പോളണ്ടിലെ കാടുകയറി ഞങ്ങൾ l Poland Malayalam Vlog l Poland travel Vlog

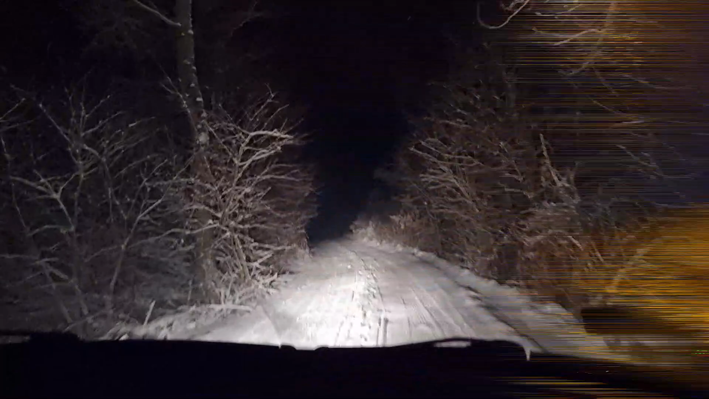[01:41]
ഞങ്ങളിതാ എത്തിക്കൊണ്ടിരിക്കുകയാണ്. ഈ വഴി അവസാനിക്കുന്നതിൻ്റെ അവിടെയായിട്ടാണ് വീട്. ഒരു ഫോറസ്റ്റിൻ്റെ അകത്തൂടെ ഇങ്ങനെ പൊയ്ക്കൊണ്ടിരിക്കുകയാണ്.